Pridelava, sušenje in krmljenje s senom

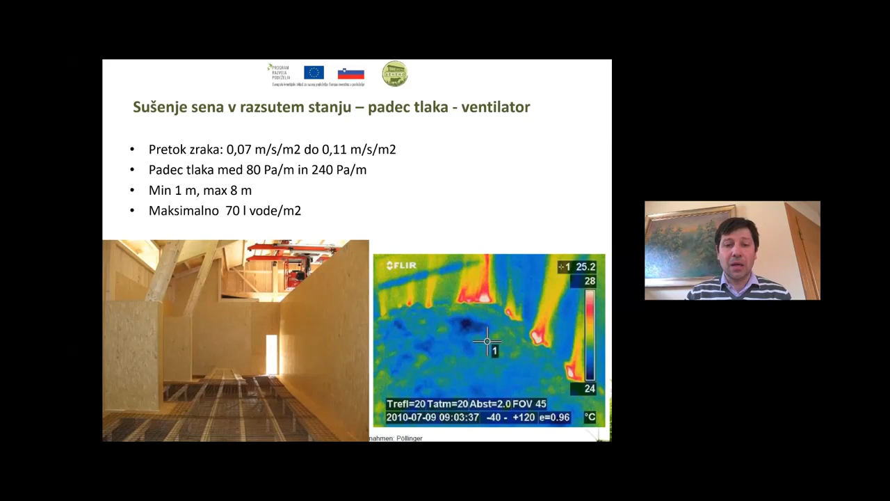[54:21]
On screen: spot 25.2°C, scale top 28°C, scale bottom 24°C
kaj se v seniku dogaja in potem samo stropnim dvigalom preložite krmo na mesta, kjer pride do uhajanja toplega zraka. To je še posebej pomembno potem v mogoče naslednji dan, če recimo zvečer pripeljete noter, pa potem greste naslednjo jutro preveriti,